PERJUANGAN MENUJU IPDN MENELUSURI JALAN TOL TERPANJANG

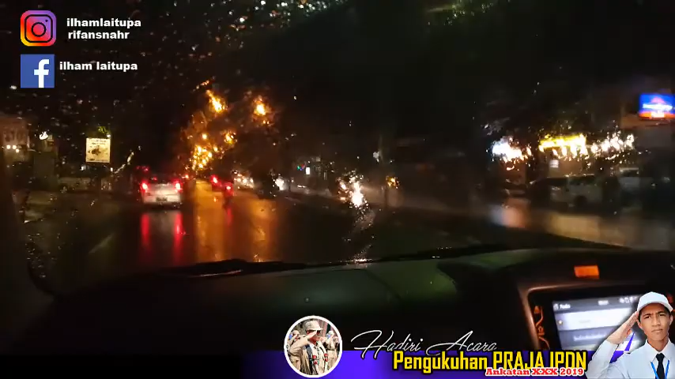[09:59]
Oh, hujan, sekarang lagi hujan, jadi jalan santai sambil dia, aku mau makan mana yang bisa kita singgah.